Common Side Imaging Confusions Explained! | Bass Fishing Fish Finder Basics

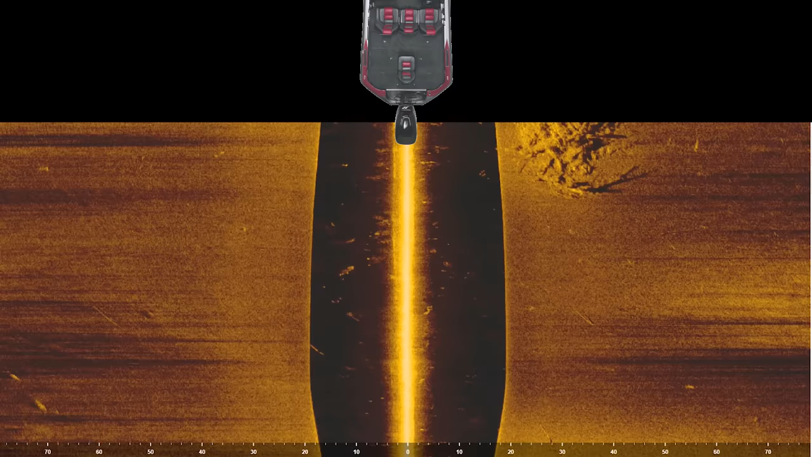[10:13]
And so the image now is going to show that my boat is over there.
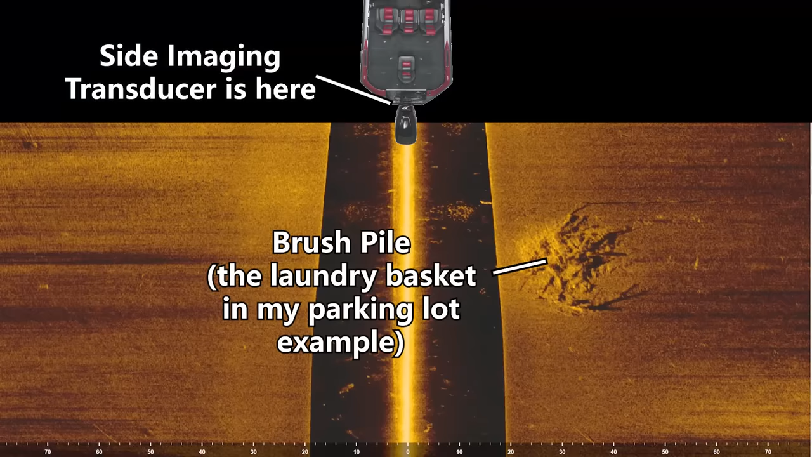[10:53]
This is where the brush pile is right here in real life. My boat's all the way over here.
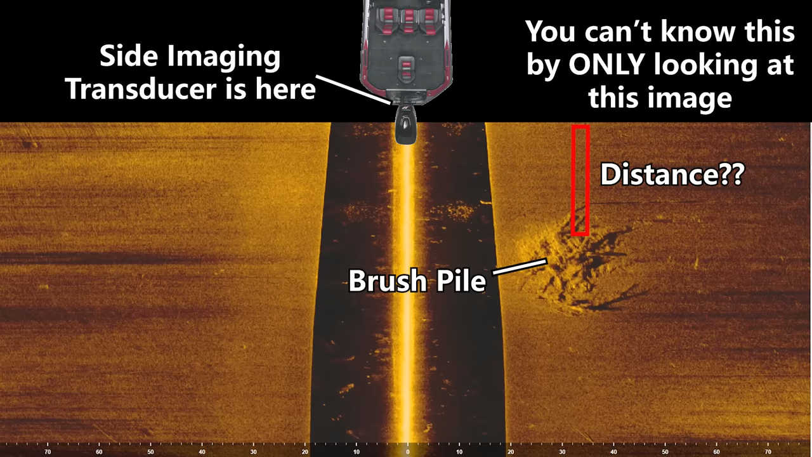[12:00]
You can't say that from this point where the transducer is now to that brush pile is let's say 30 feet. Or even from the top of the screen to where the brush pile is is 30 feet. You can't tell distance kind of vertically on your side imaging image.
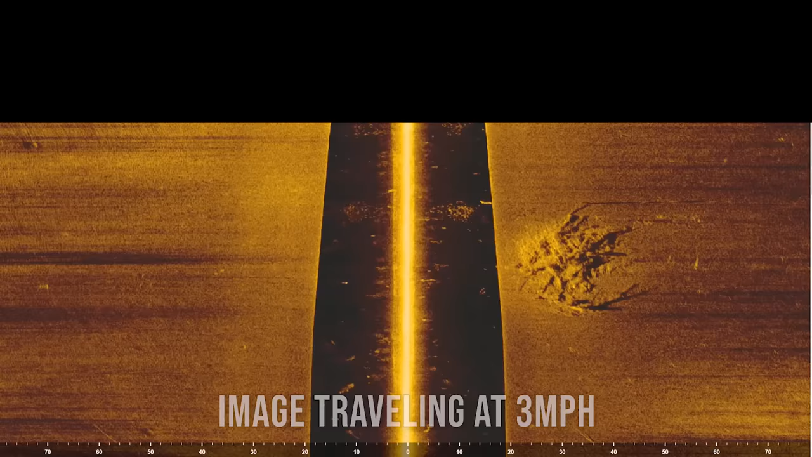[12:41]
And this brush pile is still going to be in the same spot on the screen. The image is going to look pretty much the same. Might be a little bit different, a little bit distorted, a little more shrunk.
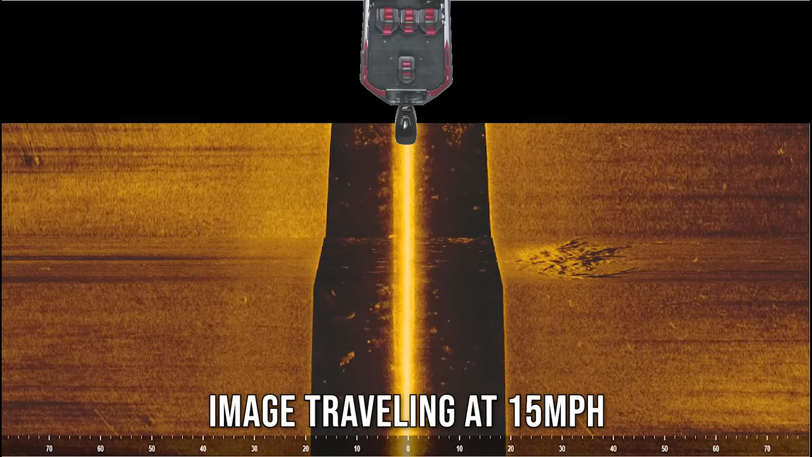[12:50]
But I can't then say that this brush pile is 20 feet behind my boat.